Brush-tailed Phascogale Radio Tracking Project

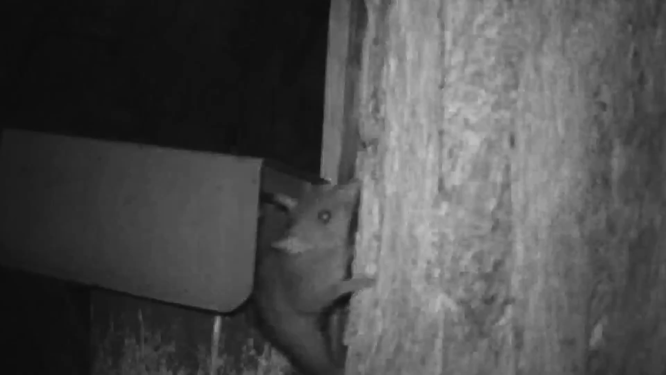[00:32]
Now you can see some brush-tailed Fascagales here. They were once widespread in Australia, but now they're listed in several states including Victoria and New South Wales as a threatened species.
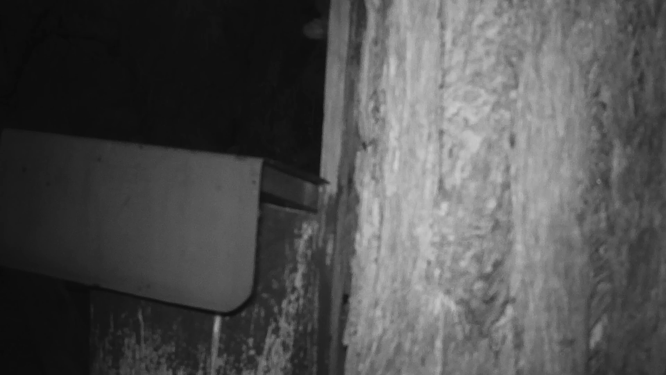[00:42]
Fascagales have a number of threats.
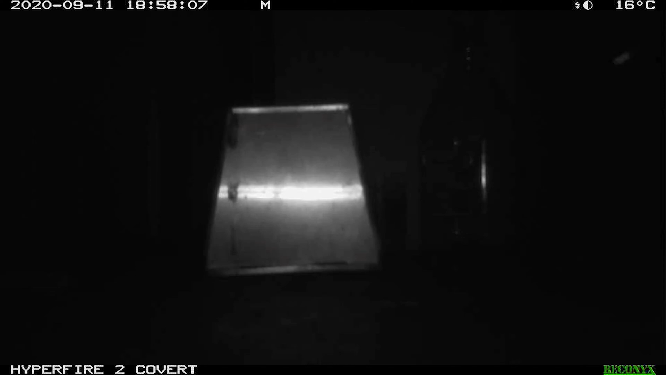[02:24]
This unhappy Fascagales has just been collared.